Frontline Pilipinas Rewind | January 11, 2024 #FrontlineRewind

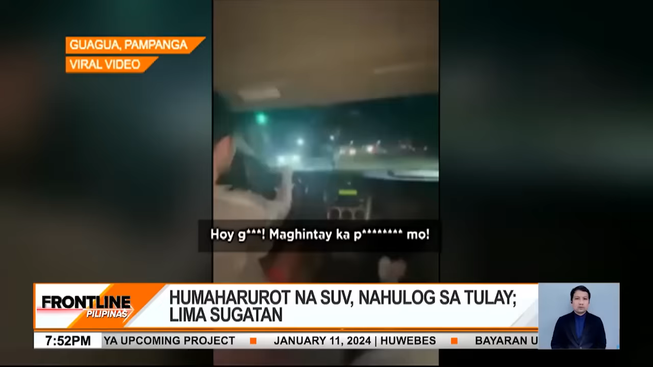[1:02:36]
ilan sasakyan din ang iniwasan at in-overtake ng SUV ng grupo hanggang sa maging magulo na ang